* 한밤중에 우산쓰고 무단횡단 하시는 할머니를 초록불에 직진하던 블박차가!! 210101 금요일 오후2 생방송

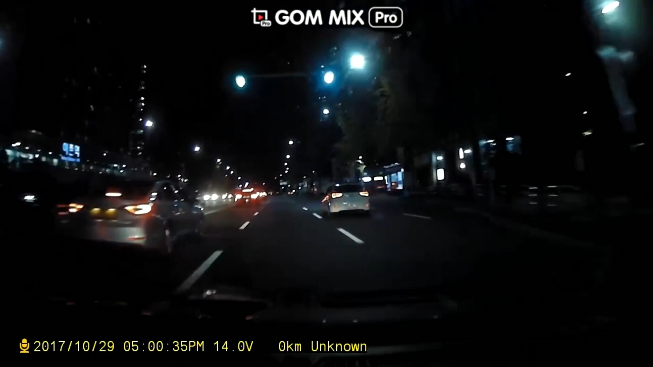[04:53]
나는 2차로로 갑니다. 자, 1차로는 좌회전 차들인가 보죠. 좌회전 대기하나 보죠. 그렇네요. 가는데 정상적으로 잘 가고 있는데요. 그런데 뭐가 나오나요? 오, 사람. 사람, 사람, 사람. 사람.
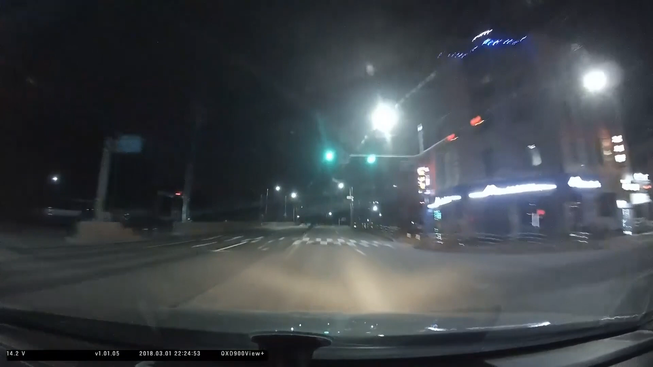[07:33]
조금 빨라 보이죠? 네, 빨라 보이는데요.
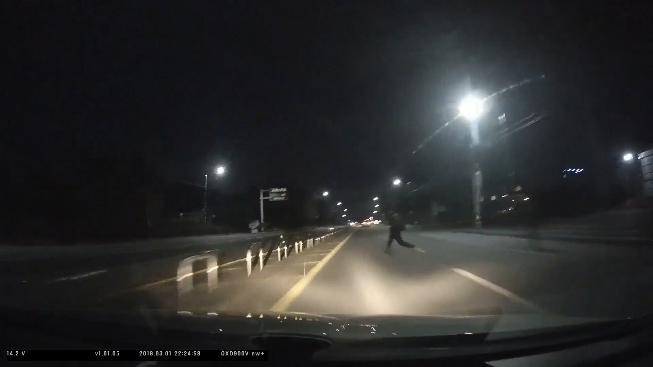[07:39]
이런 과속운 위험이라고 써 있네요. 과속운 위험. 야, 과속운 위험이 딱써 있네요.
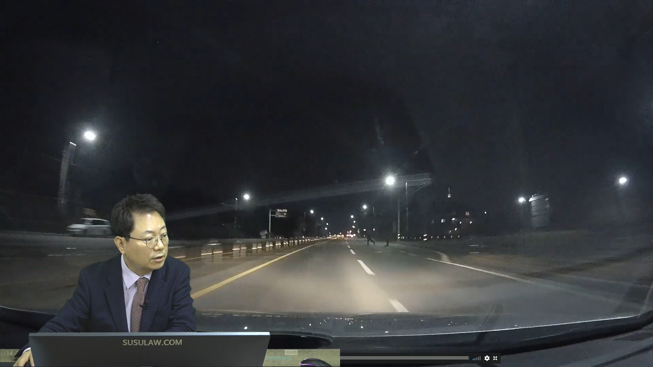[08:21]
와 여기서 마치 기다렸다는 듯이 여기서 뛰어오는 예 피하면서. 이거 중앙분리대 들이받아갖고 차가 폐차 직경입니다.
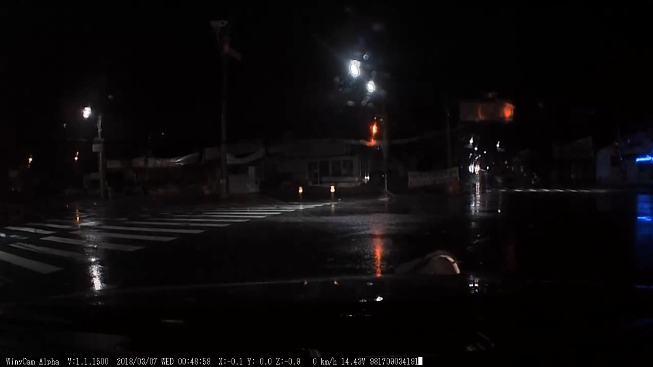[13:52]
이런. 허허 참. 아니 저 무단횡단 하시는 분이 안 보여요. 신발만 보입니다. 그런데 검은색 계통의 옷을 입고 있고요.